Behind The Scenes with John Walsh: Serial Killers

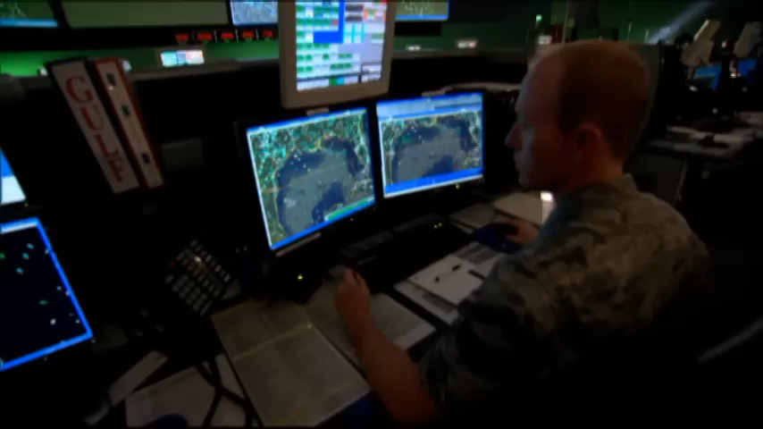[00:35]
which is the command center to monitor every single plane that's in the air in the United States at any minute of a 24-hour period, and if something looks bad, they roll,